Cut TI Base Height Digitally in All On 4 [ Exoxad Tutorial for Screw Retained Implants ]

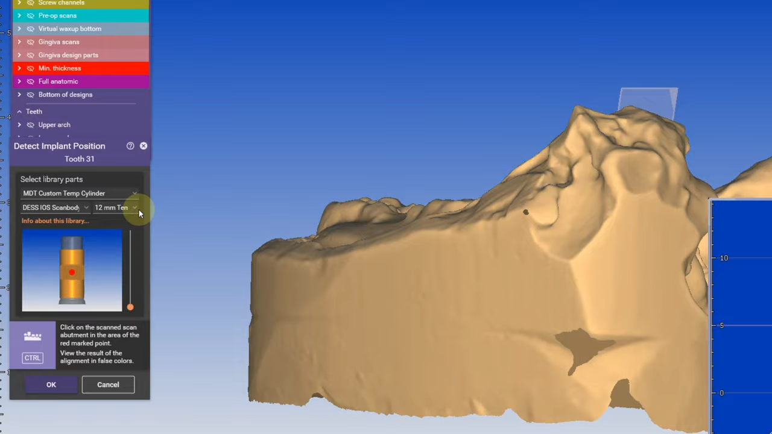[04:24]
We can then easily swap it out to an 8 millimeter tie base to make it not come out of the incisal or not come out of the occlusal of the teeth.